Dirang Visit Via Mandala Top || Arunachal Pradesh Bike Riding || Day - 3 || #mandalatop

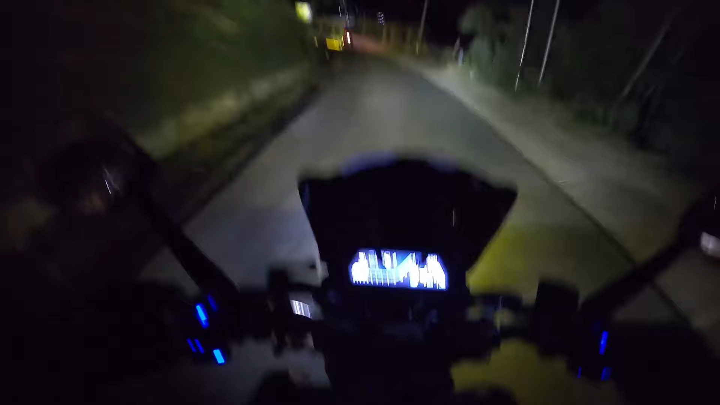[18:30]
তো আমরা দিরাং চলে এসেছি আর মাত্র 2 কিলোমিটার, ওই দেখাই যাচ্ছে পুরো শহর ওদিকে, আর যেখানে চুক ভ্যালি যেটা বললাম,
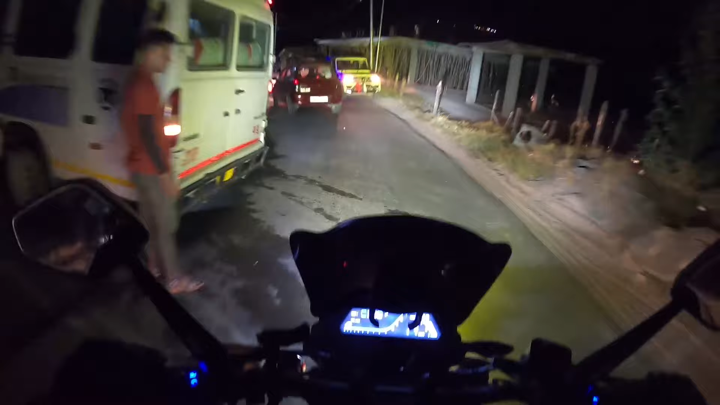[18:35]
তো ওখানে ফোন করেছিলাম আমরা, এখন তো রুম খালি নেই ওখানে,